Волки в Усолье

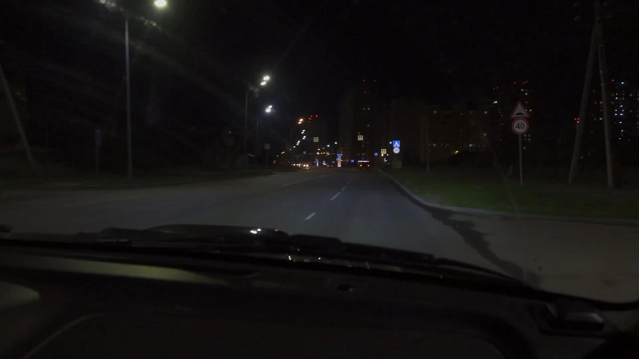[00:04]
Проезжая по микрорайону в час икс, внимательно вглядываемся в темноту в надежде увидеть хищника.